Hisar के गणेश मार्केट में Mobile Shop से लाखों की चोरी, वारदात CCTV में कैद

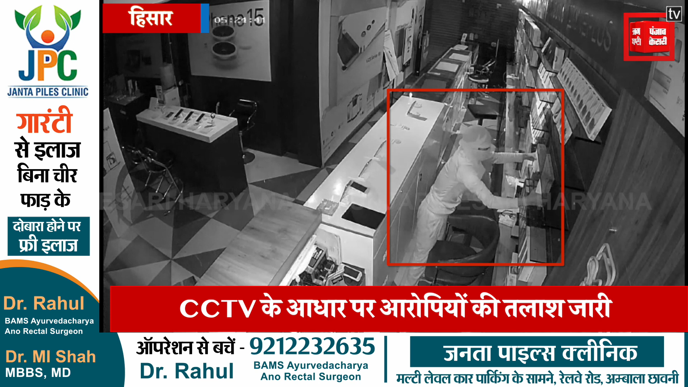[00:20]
में रेकॉर्ड हो गई जिसमें 6-7 युवक दुकान में सेंद मारी करते नजर आ रही हैं फिलहाल पुलिस